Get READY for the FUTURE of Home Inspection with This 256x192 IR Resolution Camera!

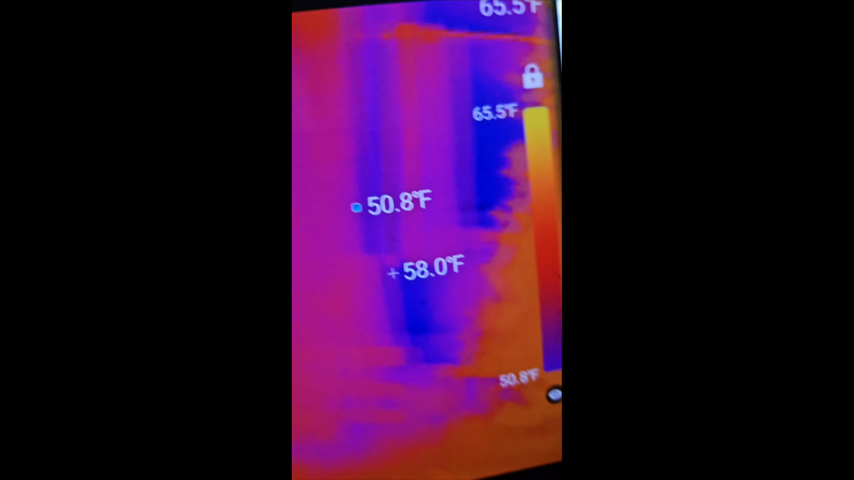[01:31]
On screen: scale top 65.5°F
you can use this for your vehicle you can use this for many different things here we can
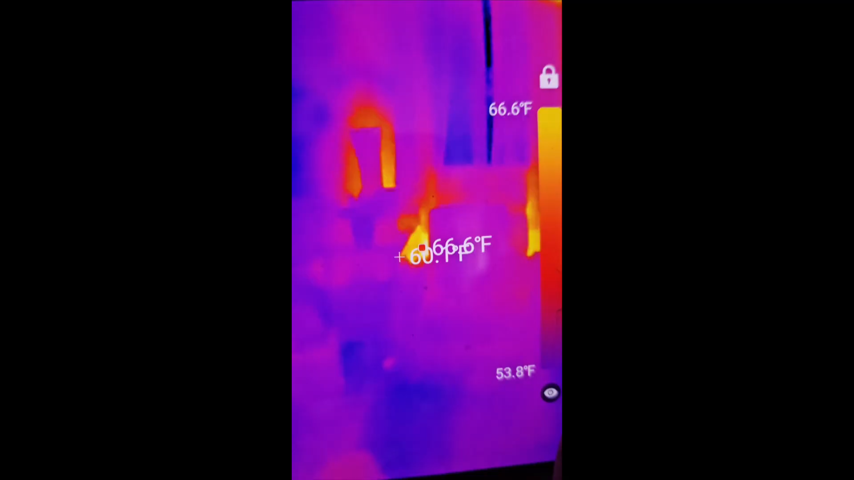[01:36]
On screen: scale top 66.6°F, scale bottom 53.8°F
see hot spots over here because there's a vent over there interesting
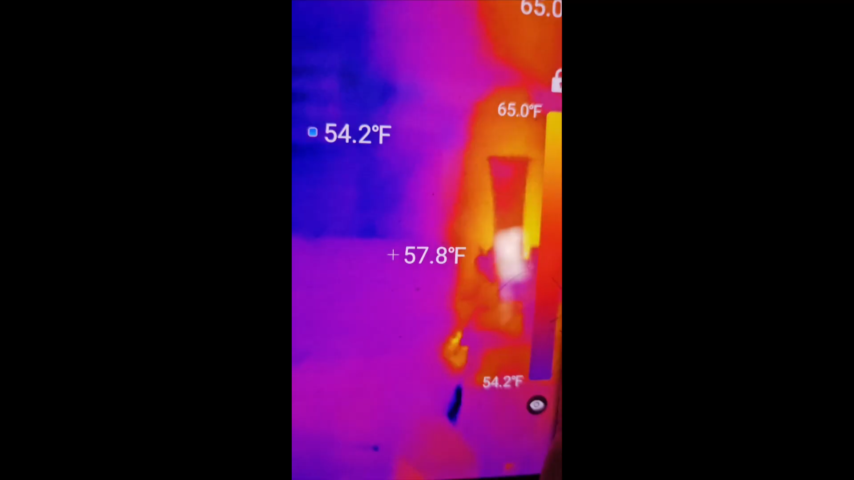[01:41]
On screen: spot 57.8°F, scale top 65.0°F, scale bottom 54.2°F
you can see the heat kind of rising up around this lamp
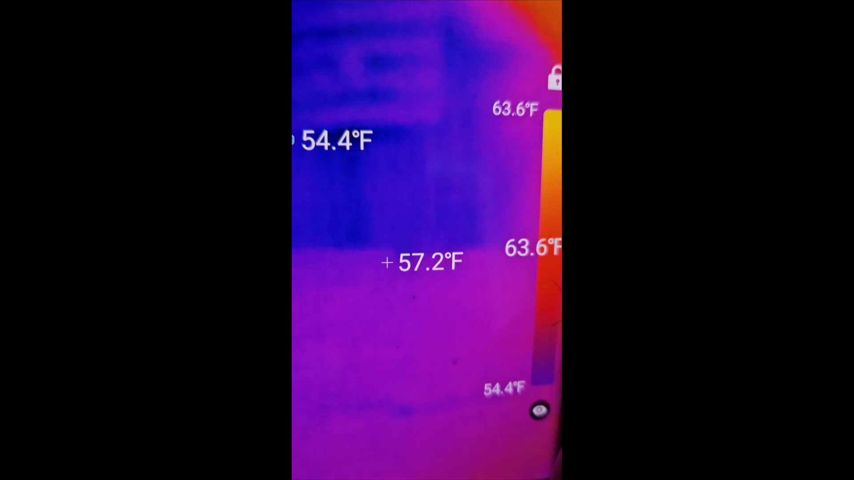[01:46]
On screen: spot 57.2°F, scale top 63.6°F, scale bottom 54.4°F
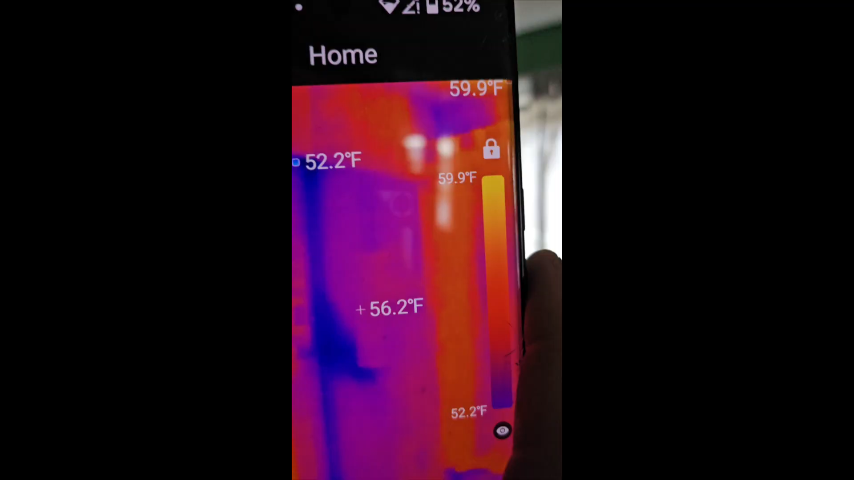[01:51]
On screen: spot 56.2°F, max 59.9°F, min 52.2°F, scale top 59.9°F, scale bottom 52.2°F
it's just very interesting you can see up on our ceiling how it's a little warmer up top
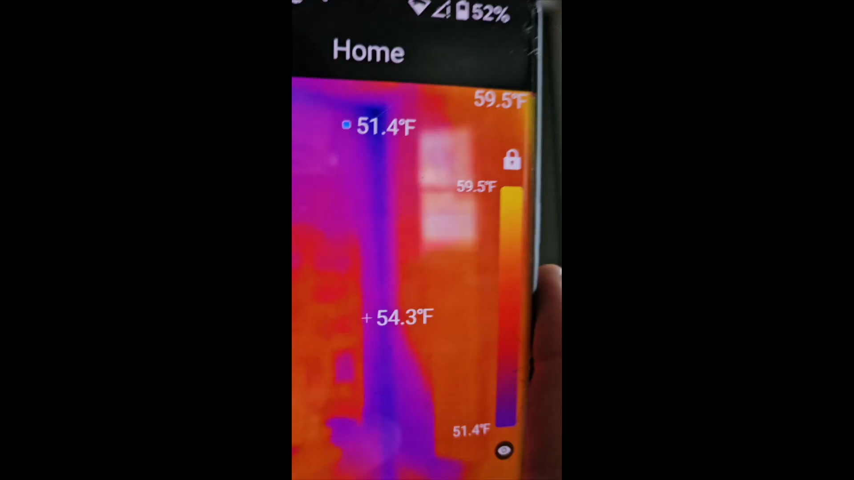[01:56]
On screen: min 51.4°F, scale top 59.5°F, scale bottom 51.4°F
or on our roof and if we show up stairs you can see the
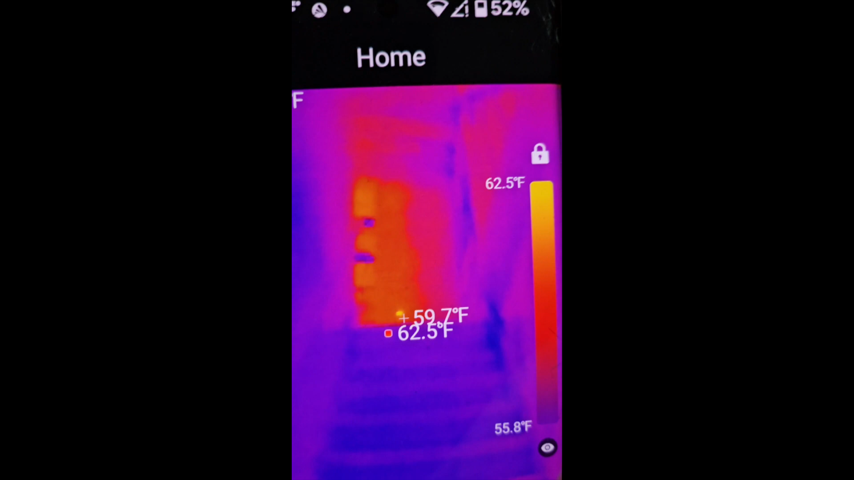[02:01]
On screen: spot 59.7°F, max 62.5°F, scale top 62.5°F, scale bottom 55.8°F
heat because it's the upstairs so it's going to be warmer overall
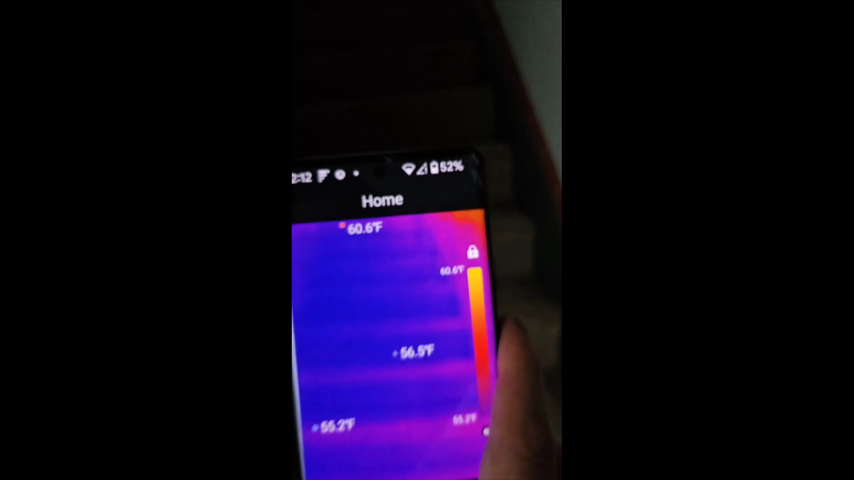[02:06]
On screen: max 60.6°F
this thing is amazing this absolutely is amazing